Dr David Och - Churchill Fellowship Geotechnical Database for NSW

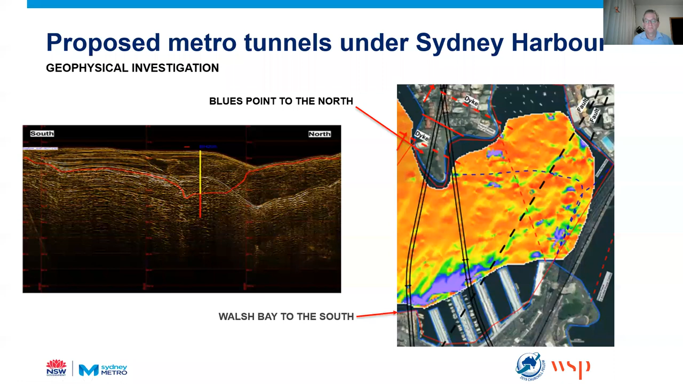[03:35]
The other survey is just a typical reflection survey that was done across the harbour. Okay. All right, so based on all the work that was done out there, bathymetrics,
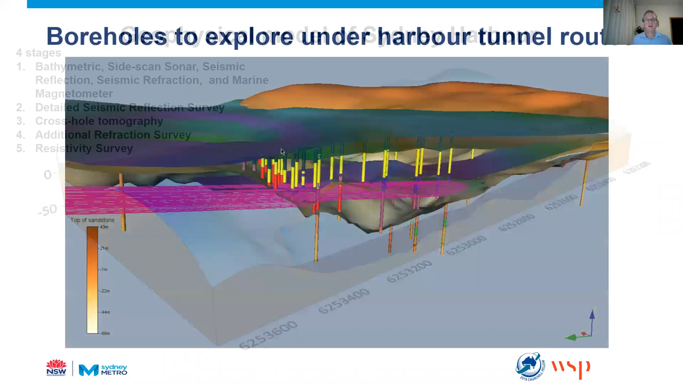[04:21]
Based on the compiling the geophysics, we were able to, with the boreholes, further constrain our knowledge of the top of rock surface. So you can see the projected surface below the sediments. So with the surface, the green highlights, silty clays, the yellow sort of highlight sands. And the blues
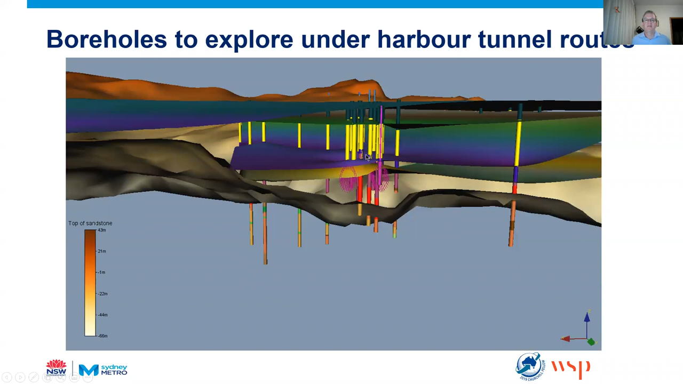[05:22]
So building up these 3D models. This is what I'll put together for an understanding of later. So sections through the harbour, just a profile